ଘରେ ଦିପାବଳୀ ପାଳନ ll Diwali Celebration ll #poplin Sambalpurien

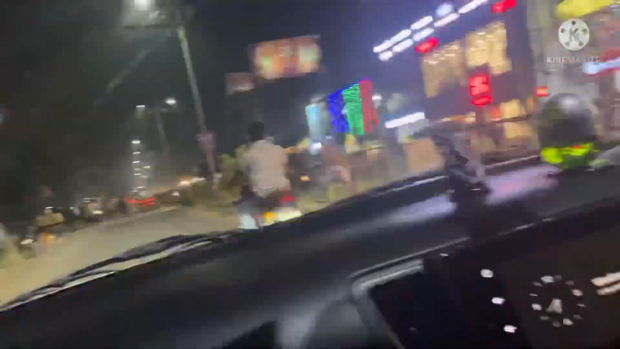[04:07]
तो सम्बलपुर रास्ताघाट टिके आपण माने देखुन बहुत ही सुंदर लागसे।
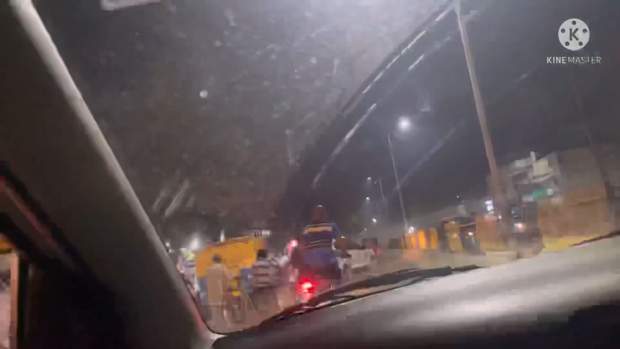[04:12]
दिवाली टाइम टा स्पेशियली मते बहुत सुंदर लागसे,
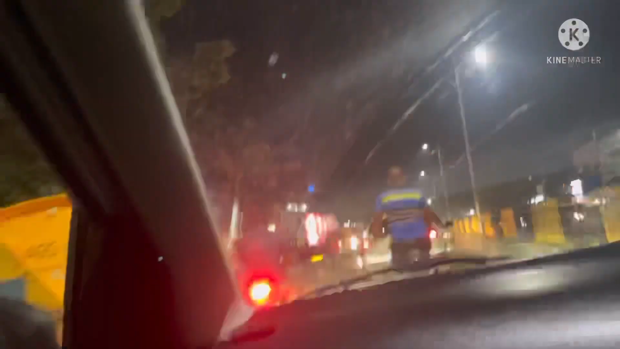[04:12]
काले के सब बडे लाइट लाइट लागे,
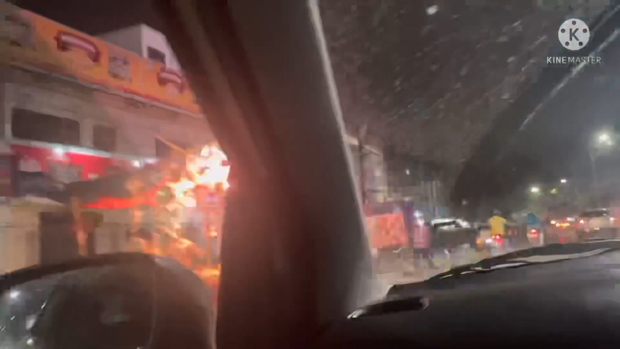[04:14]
देखबार लागि भी फल लागसे, आउ खुशी भी लागसे।
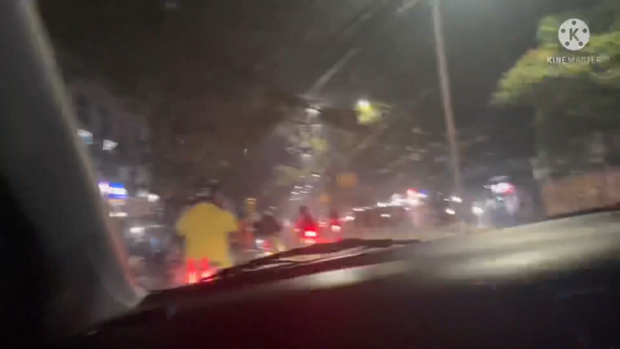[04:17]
इन द सब बडे डेकोरेशन करा आइथला।